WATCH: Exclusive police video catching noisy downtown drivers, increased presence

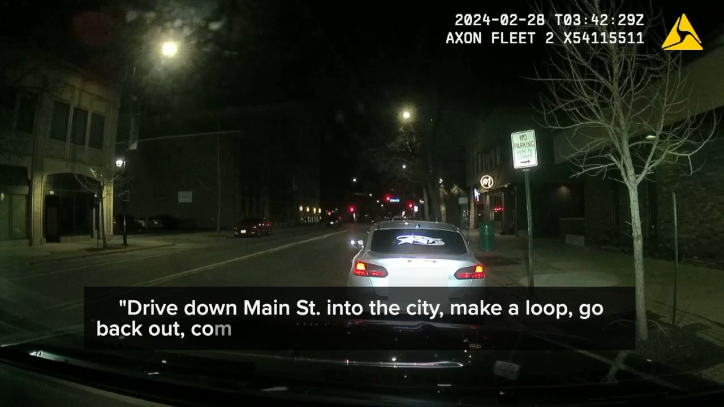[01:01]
Take a loop. We'll back out. Come back. They've done like six times a day.